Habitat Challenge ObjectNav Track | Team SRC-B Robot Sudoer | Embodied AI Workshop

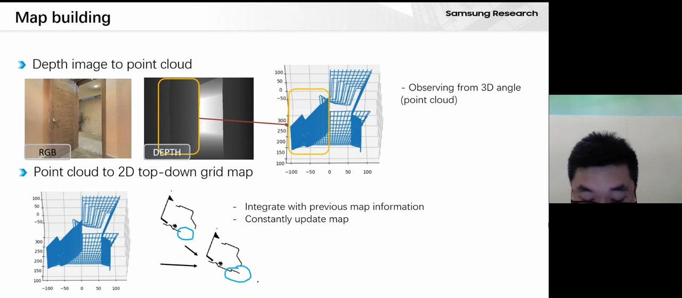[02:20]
We collect depth information and convert it to the pointed cloud. And we use the point cloud to make the map. Because we notice that the depth information does not contain any noises. The most important part of our job is the incident recognition.
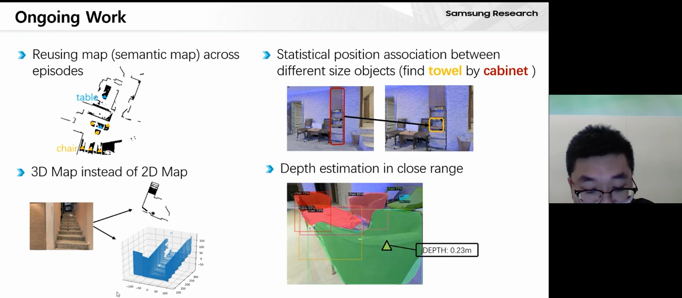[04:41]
Fourth, we try to add a depth estimation to handle the close range problem. That's all. Thank you for your attention.